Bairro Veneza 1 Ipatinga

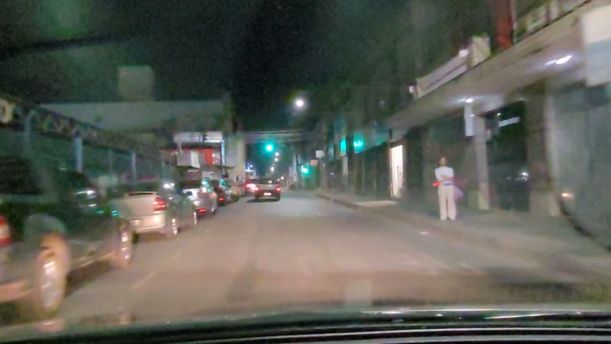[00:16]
pedacinho do centro aqui, Ipatinga, Minas Gerais.
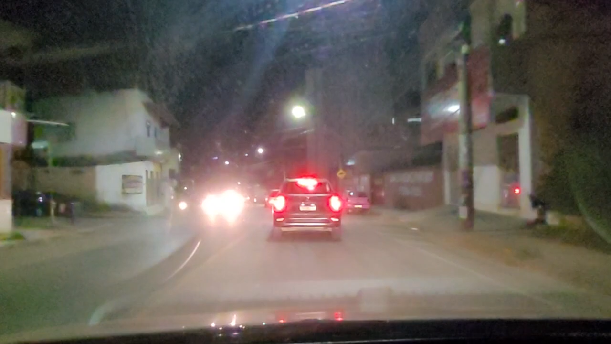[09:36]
Saiu da Avenida Getúlio Vargas, entrou na Galileia.
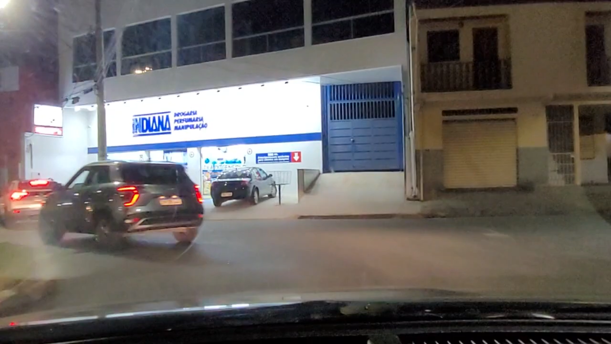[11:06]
Acesso a Avenida de Gerasa direto aqui e aqui também, ó.
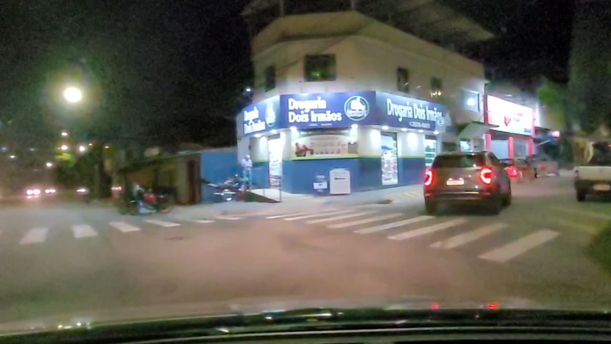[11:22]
Obrigado por ter assistido. Essa aqui é a Rua SIC e a Avenida Senisa Sala e Canaã. Beleza? Até o próximo vídeo aí.